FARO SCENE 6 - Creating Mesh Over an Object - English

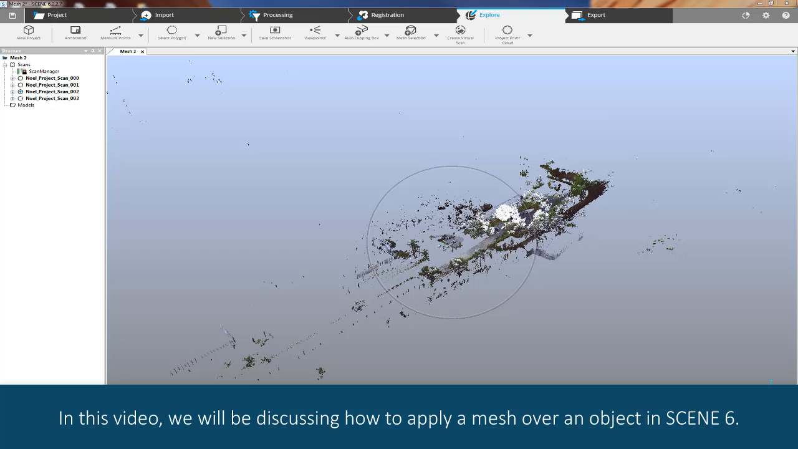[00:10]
in this video we'll be discussing how to apply a mesh over an object in scene 6 before beginning your project you may change the
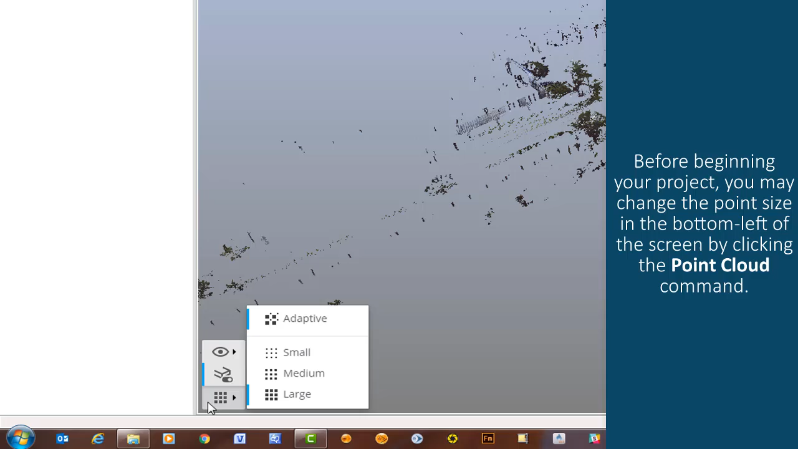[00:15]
point size in the bottom left of the screen by clicking the point cloud command to begin
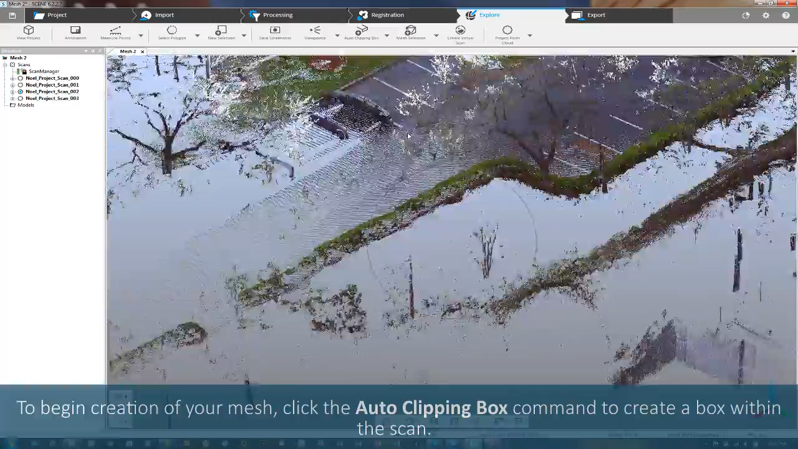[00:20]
creation of your mesh click the auto clipping box command to create a box within
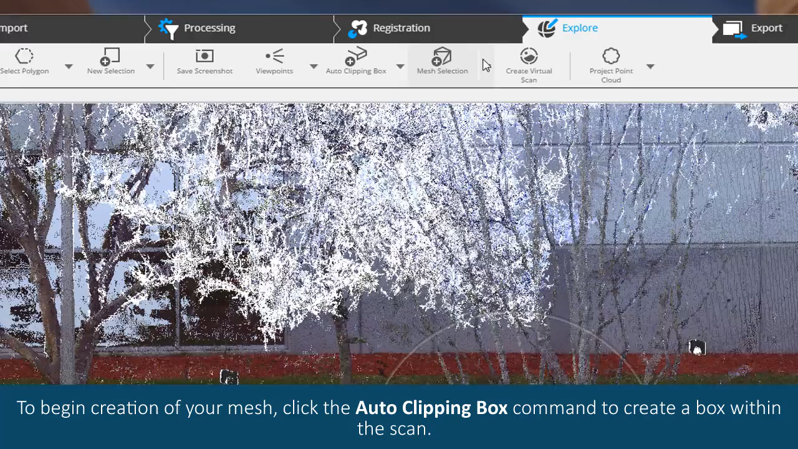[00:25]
the scan one click clipping box is selected in the example on screen this
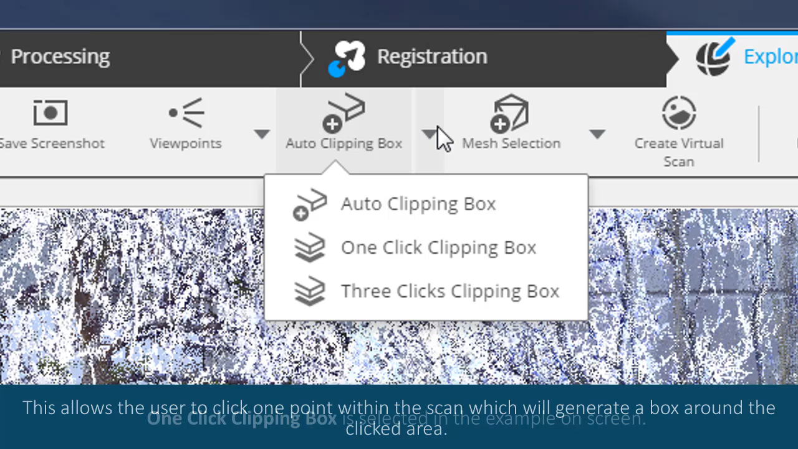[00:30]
allows the user to click one point within the scan which will generate a box around the clicked area once this selection is made click on screen to generate the
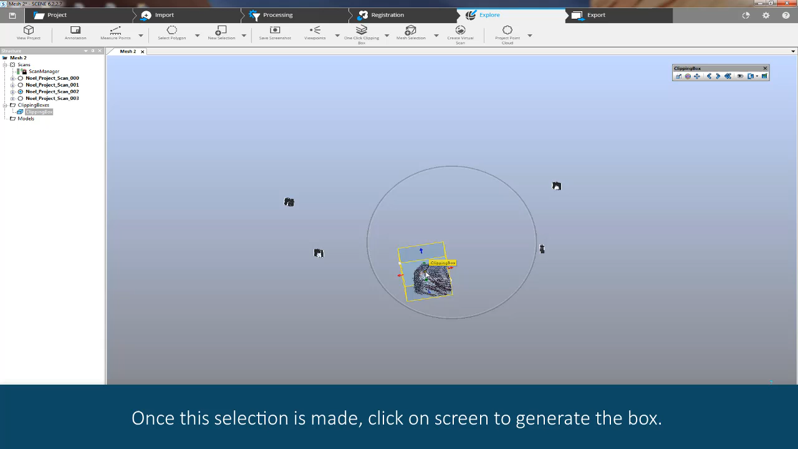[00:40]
box notice that while the car is captured parts of the car have
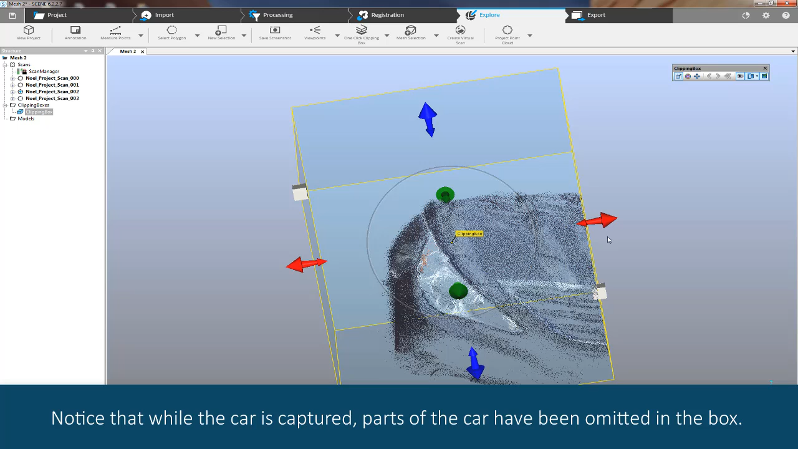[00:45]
been omitted in the box to change the orientation of the created box
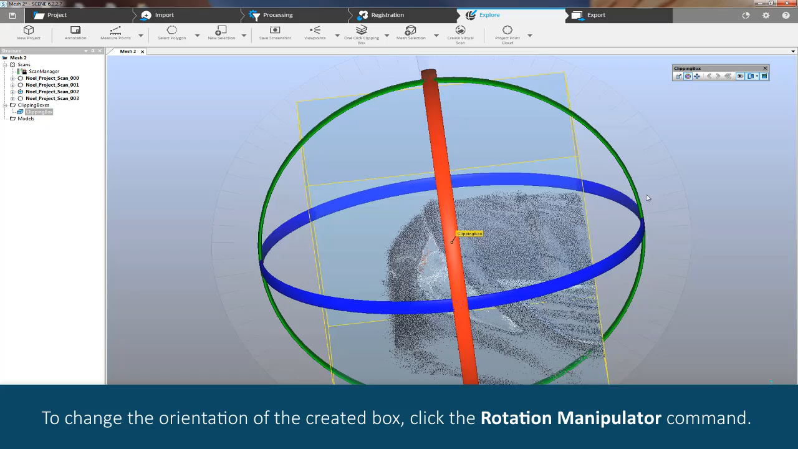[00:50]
click the rotation manipulator command this allows you to manipulate
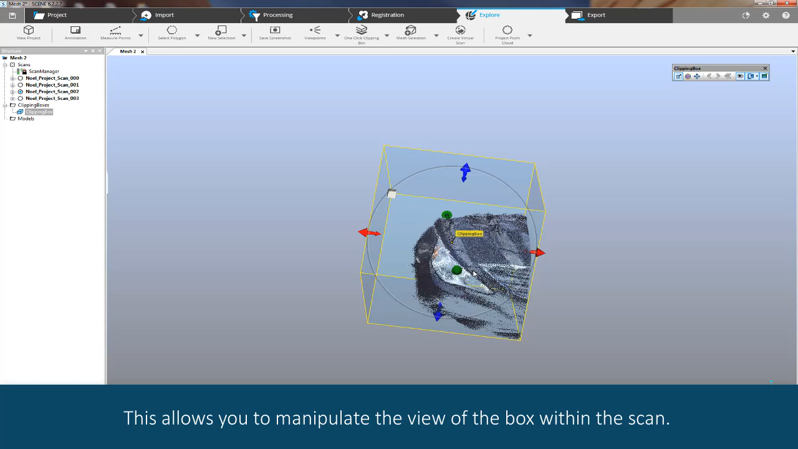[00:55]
the view of the box within the scan box size may also be augmented
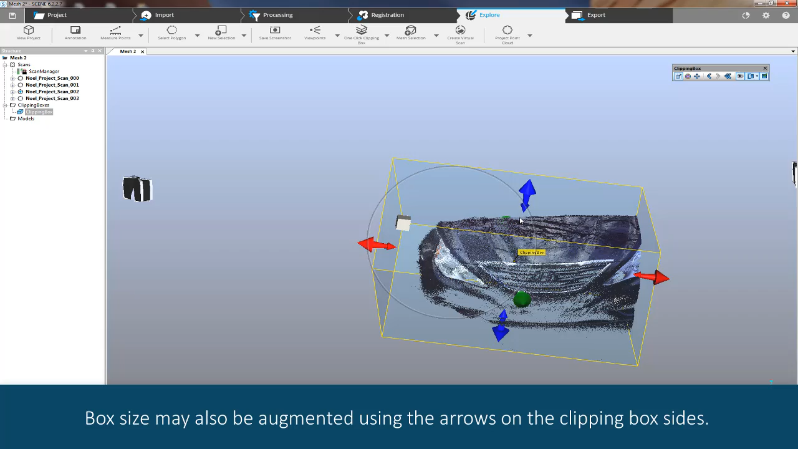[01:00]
using the arrows on the clipping box sides different arrow colors
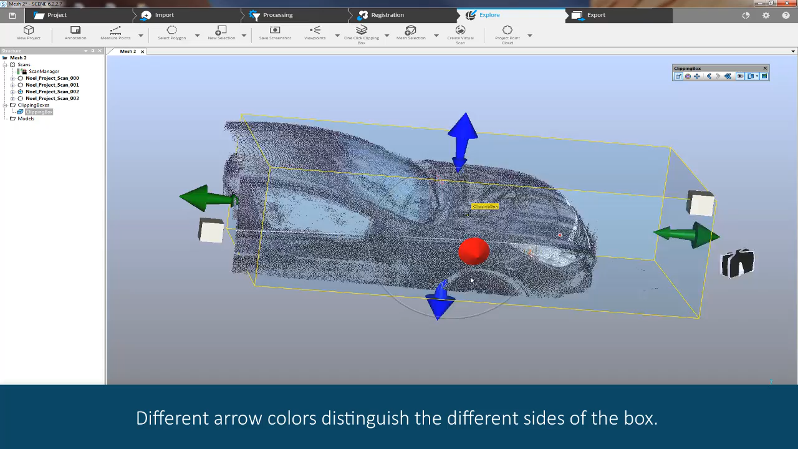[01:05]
distinguish the different sides of the box each arrow is used to show the direction
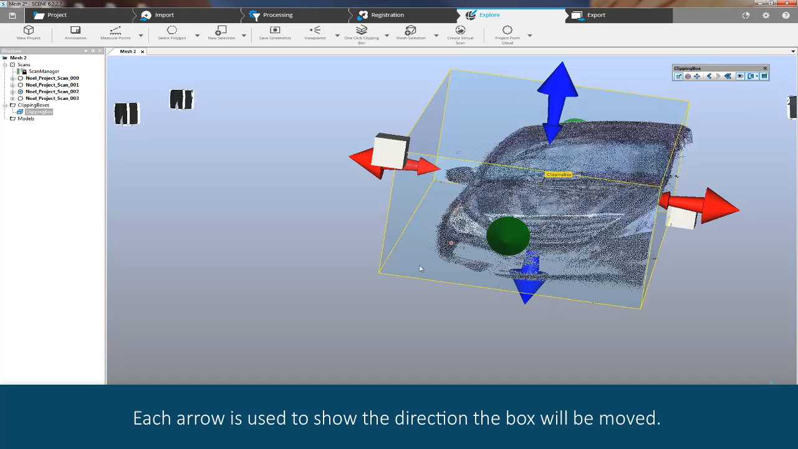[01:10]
the box will be moved these arrows along with the rotation manipulator are
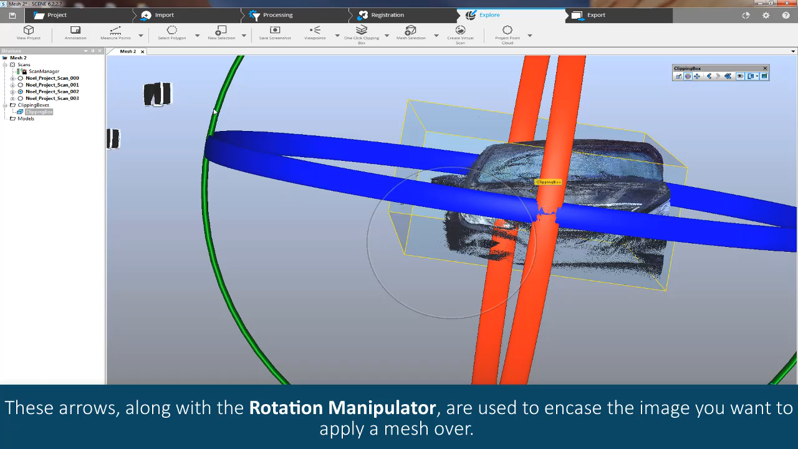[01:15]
used to encase the image you want to apply a mesh over
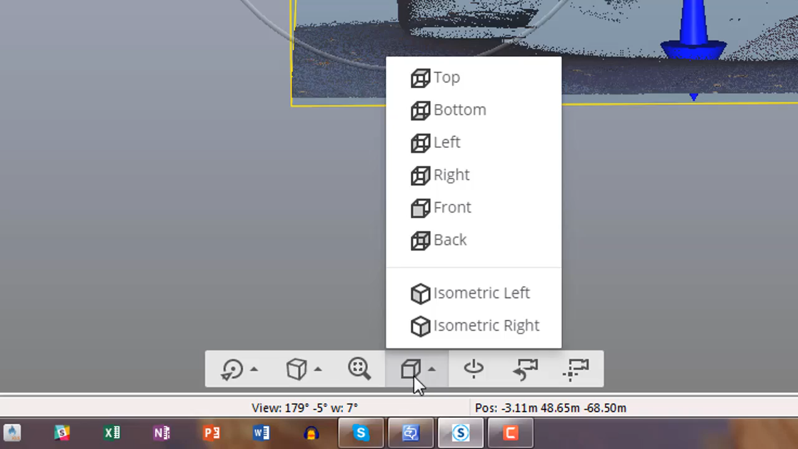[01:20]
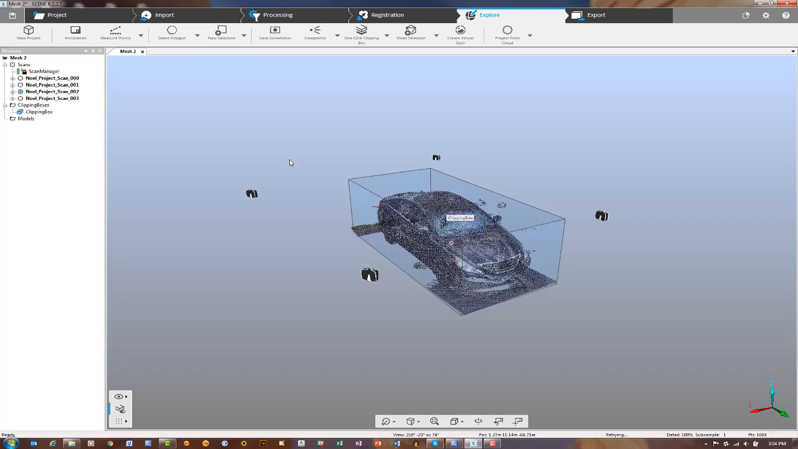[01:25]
once the object is closely encased any unneeded
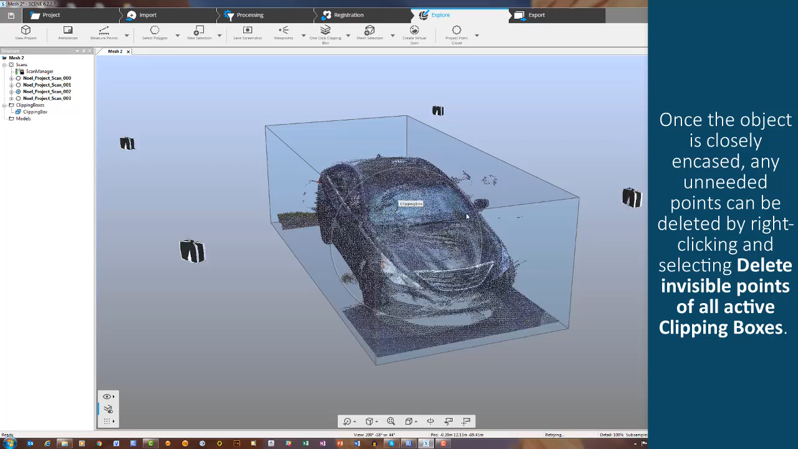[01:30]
points can be deleted by right-clicking and selecting delete invisible
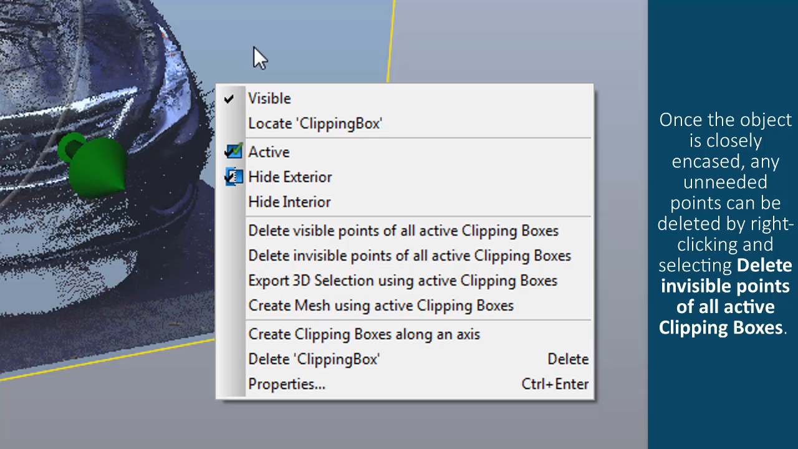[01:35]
points of all active clipping boxes this may have little impact on
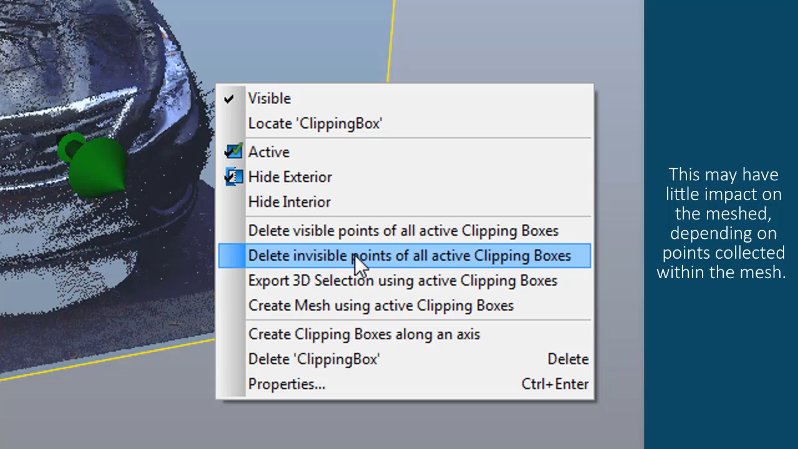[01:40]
the mesh depending on points collected within the mesh once completed
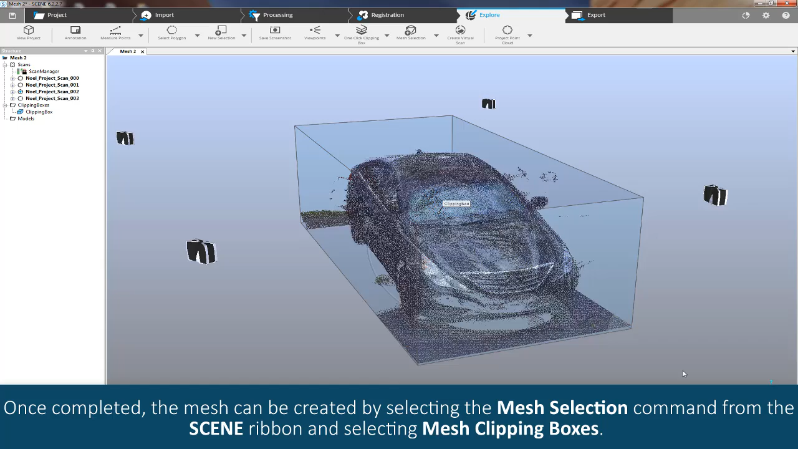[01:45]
the mesh can be created by selecting the mesh selection command from the scene ribbon and
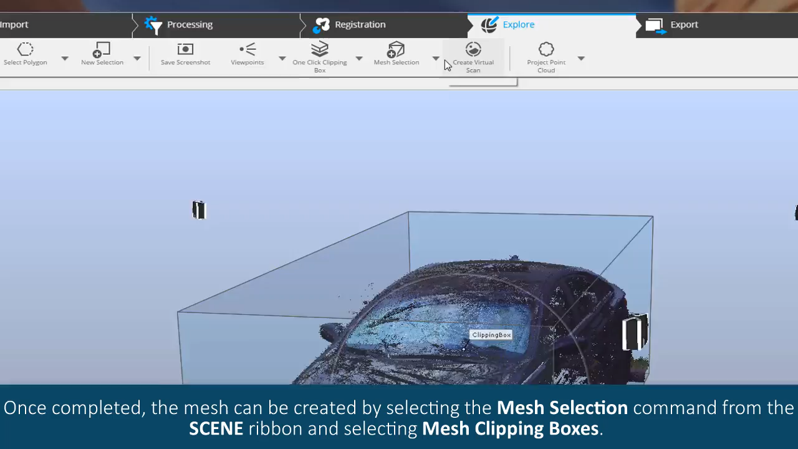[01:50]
selecting mesh clipping boxes when the option menu displays you
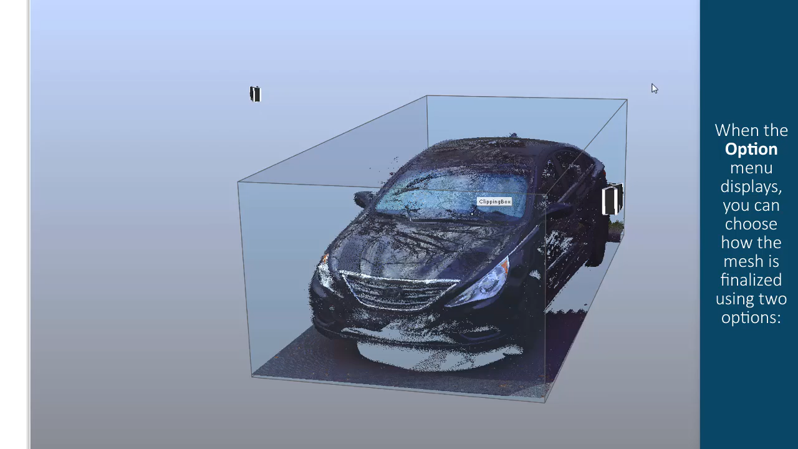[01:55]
can choose how the mesh is finalized using two options optimize geometry